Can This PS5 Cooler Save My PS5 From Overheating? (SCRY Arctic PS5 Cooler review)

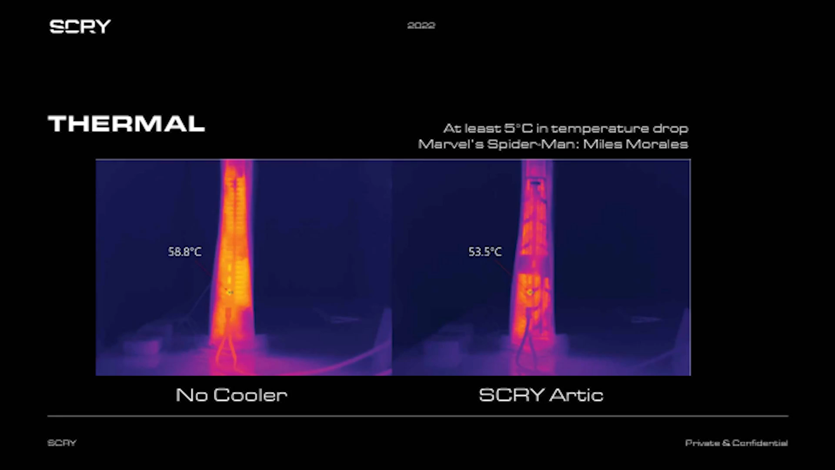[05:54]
There was like five degree less fit the Arctic cooler and I could feel it.